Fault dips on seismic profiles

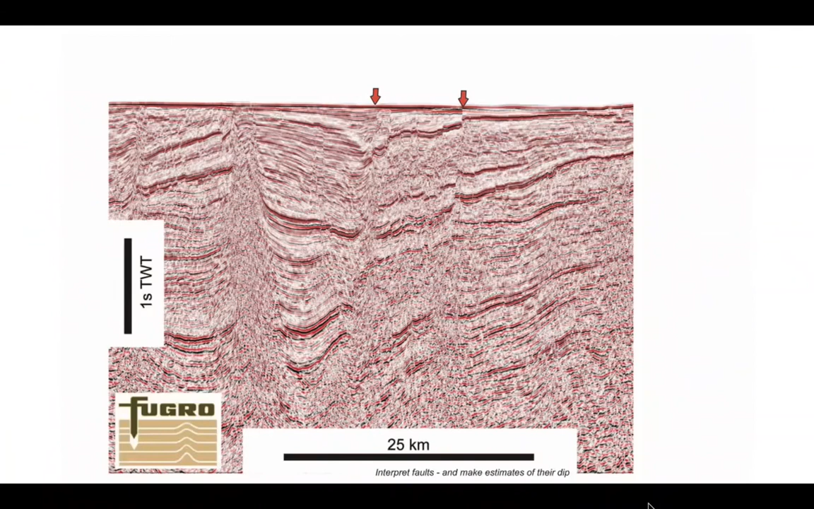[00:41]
Right, so let's start off, here are the two faults we're going to pick and we'll start off with the one on the right. And I always think it's useful to start in the shallow section where the seismic image quality is highest. So we'll start off picking a reflector here that I've picked out in green and we can see that we can trace it along but it's also been offset across discrete features which we're going to assume a fault. And we can see in the case of the right-hand fault, the left-hand side is down thrown in the way indicated by the half-arrow.